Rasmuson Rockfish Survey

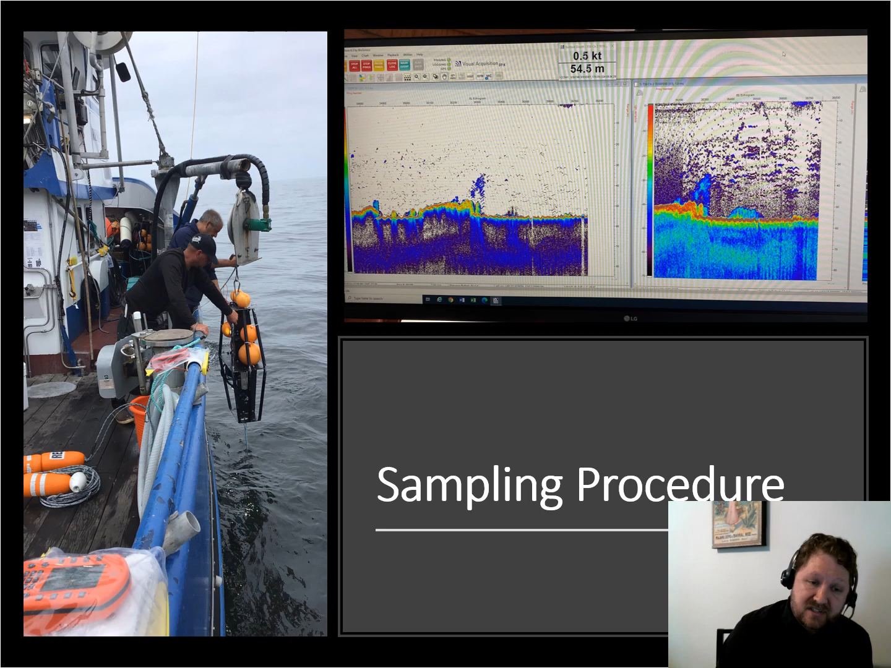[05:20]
On screen: depth 54.5 m
The camera goes over the side like you can see on the left, and we send it into the fish school to sample for a couple of minutes. In addition to doing these video camera drops, we also did CTD casts.